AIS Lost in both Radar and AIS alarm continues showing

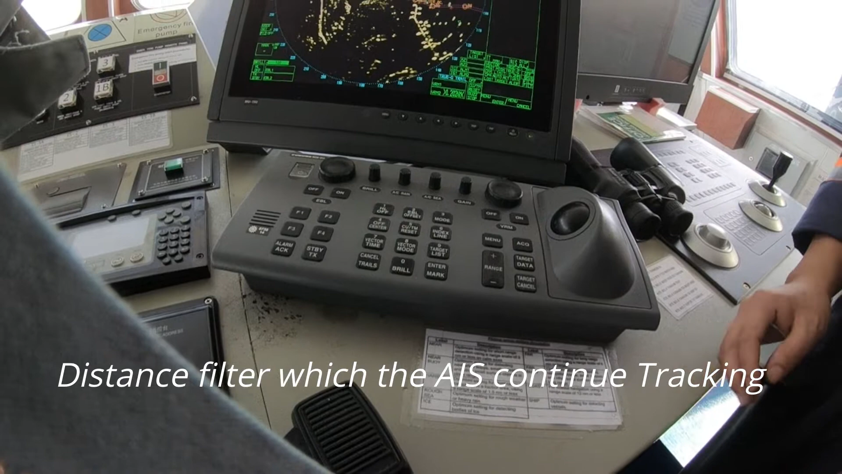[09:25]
far it lost actually why i know now now i know because this another
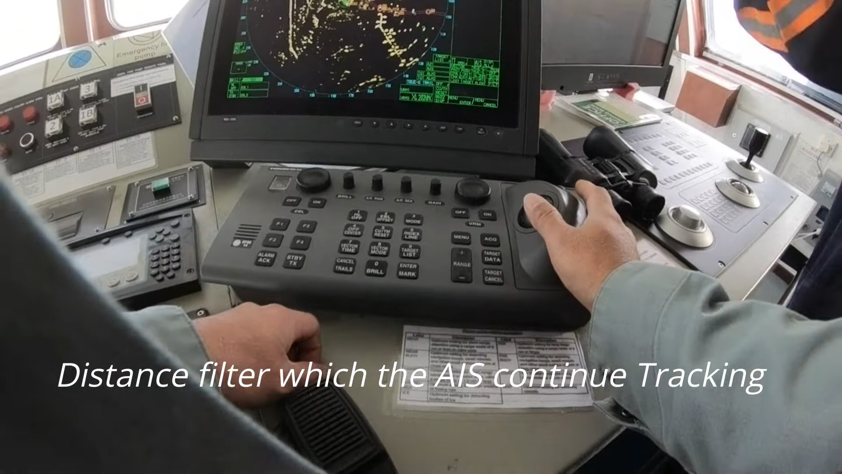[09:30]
vessel also AIS lost i know because this sometimes not catching this no not catching the problem was we have this afternoon this problem where all we now we not get any echoes in afternoon yeah that's another story that's why you know this you see you have AIS lost right yes yes now so because of this we thought maybe this is some now i will turn on this yeah it's lost yeah i'll just put it in 12 multi-kil miles maximum only okay on
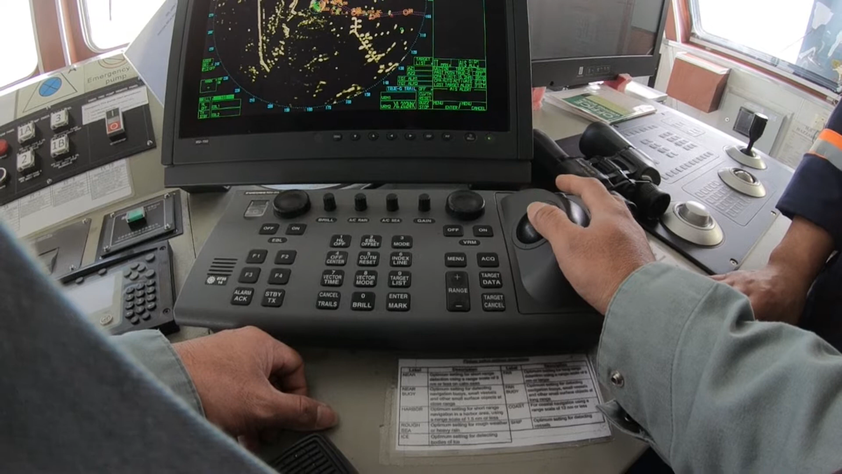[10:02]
and then acknowledge this now you know another vessel
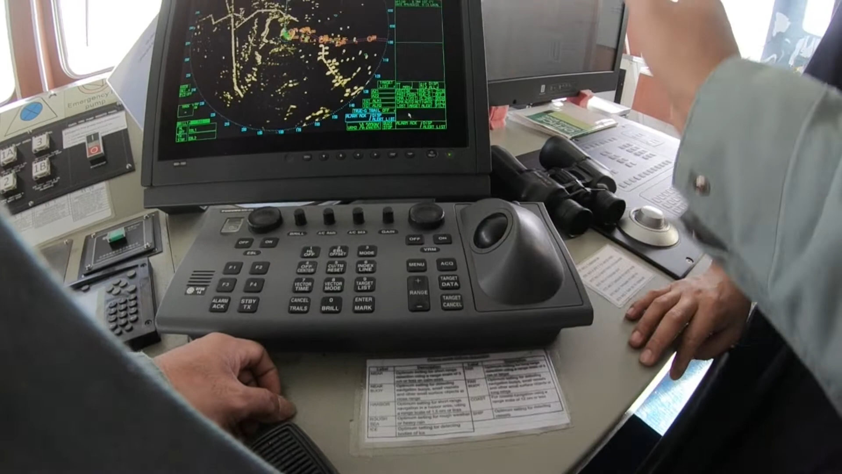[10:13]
also the same because most of the uh settings on the radar there is on and off parameters for the uh lost signal of AIS so actually most of the uh radar don't have that parameters in some only in some models only because they don't allow i don't know it's a mo they don't allow to not to
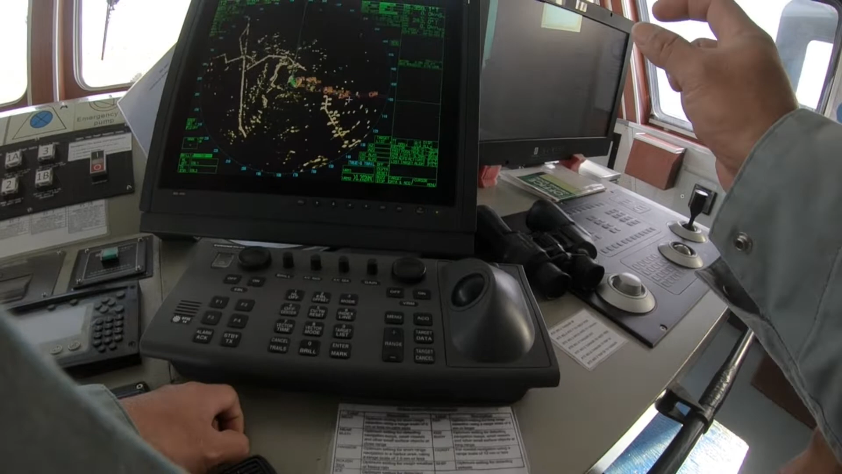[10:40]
uh limit the uh distance because supposed to be a issue just receive it because in any circumstances distress is distress it should be
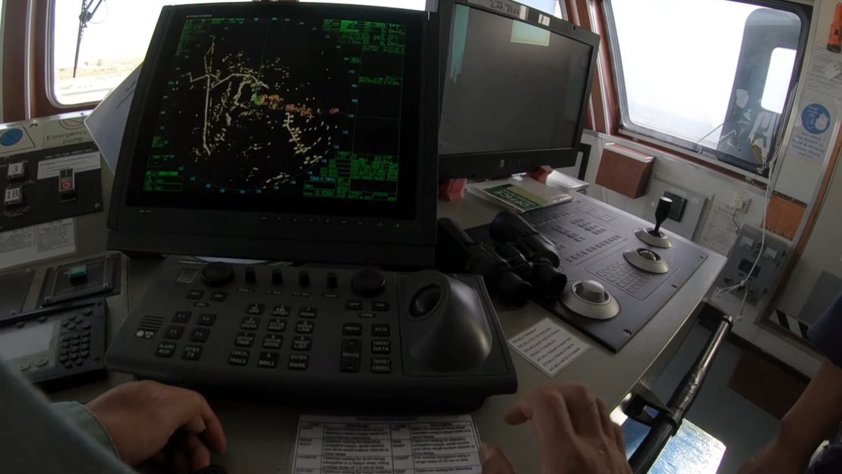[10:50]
so i can look better for the maximum yeah 12 um already uh 24 maximum
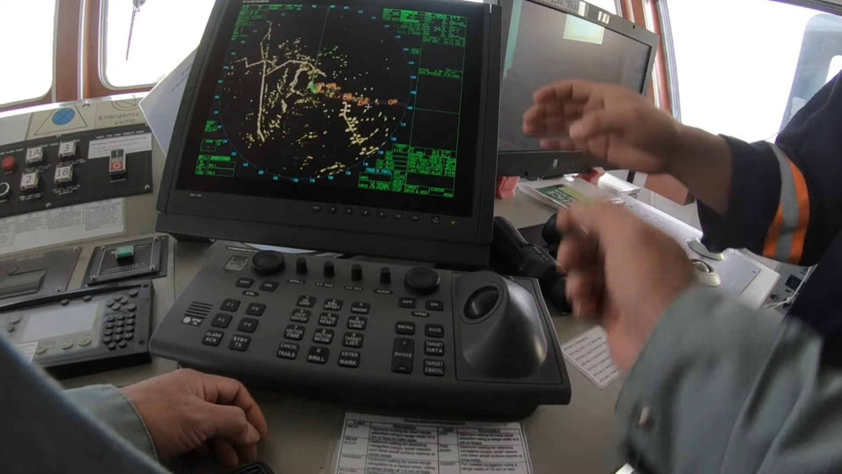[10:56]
24 vertical miles is nothing you cannot
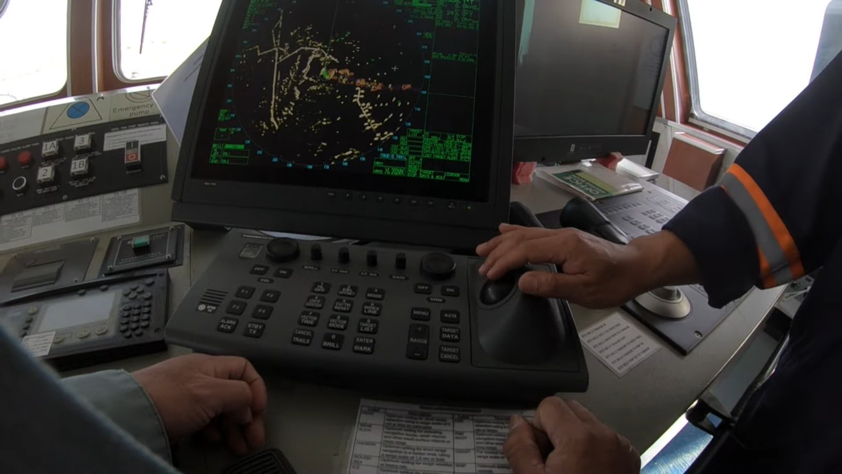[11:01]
cannot do more than 24 you can do more but it will give you alarm if you have uh if they have because you don't know which one you are the week or they are the week
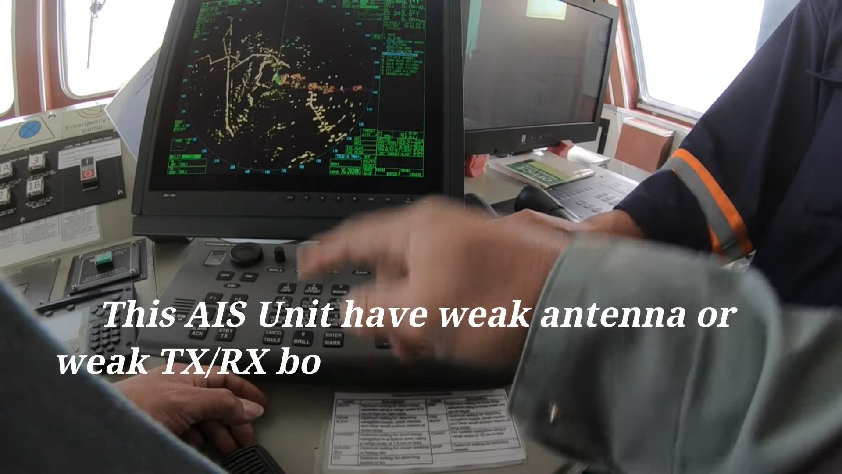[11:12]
and so 24 24 is uh 12 multiple miles as well actually it is not about the uh
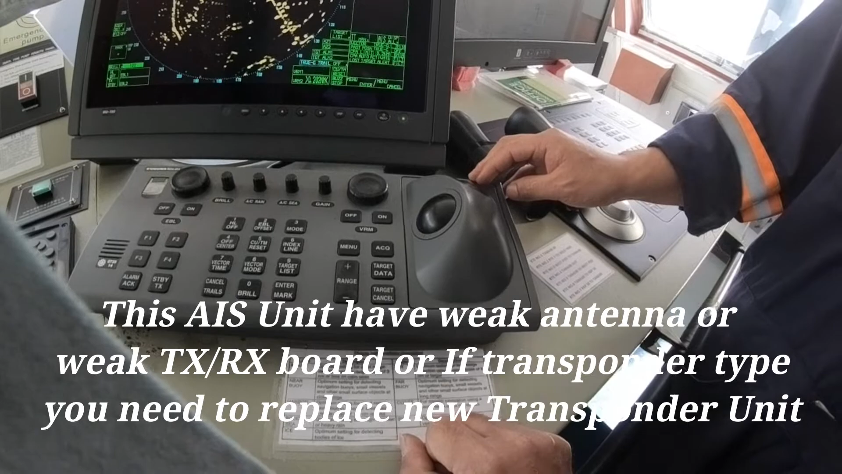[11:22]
the uh eis you can still see here you see i put it in maximum that is 12 right i put it in 96
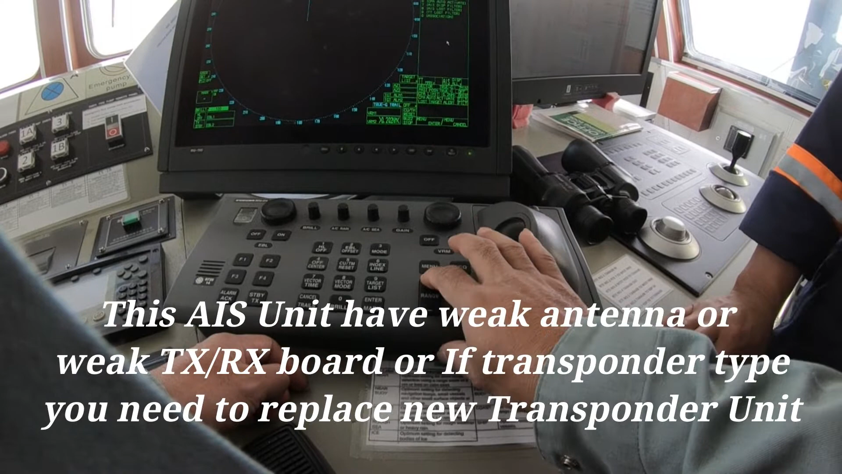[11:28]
everything he will pick up whatever yeah okay even pick up but he's not
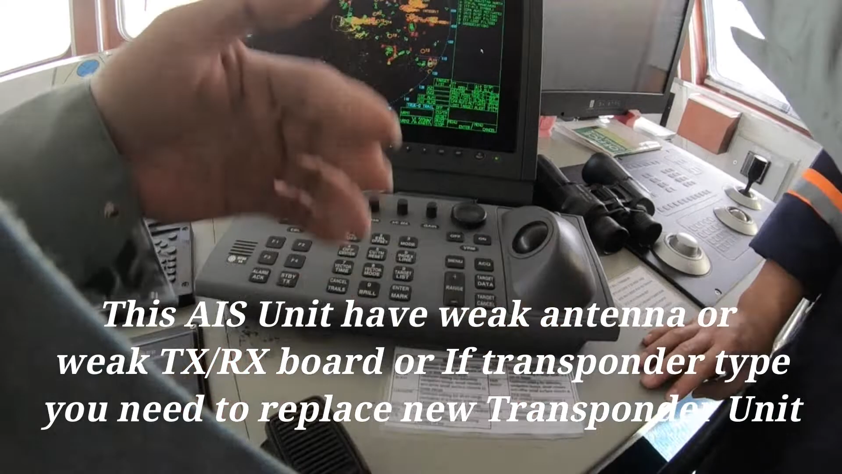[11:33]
registering it in the memory for cracking you
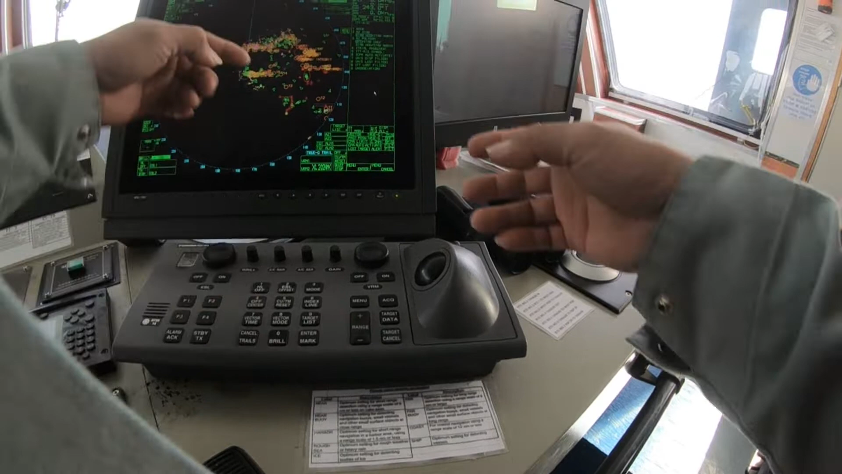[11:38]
can see it you see this is how many not car miles this one very far so
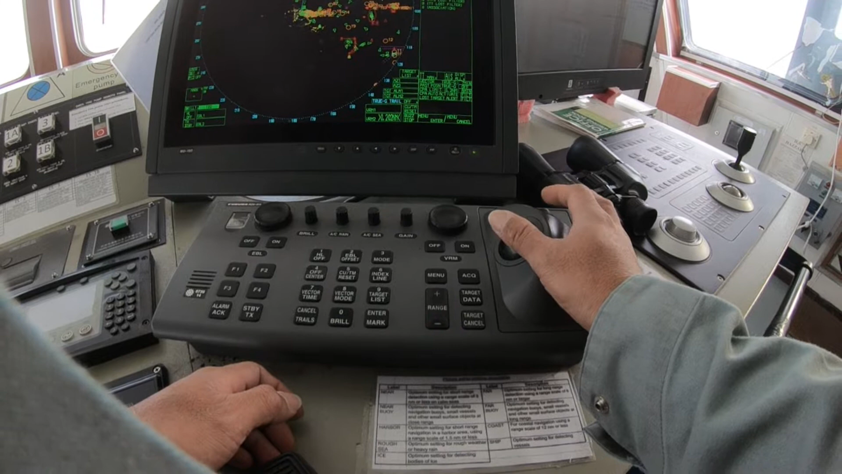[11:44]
it's comfortable no no no no no i didn't see any problem with this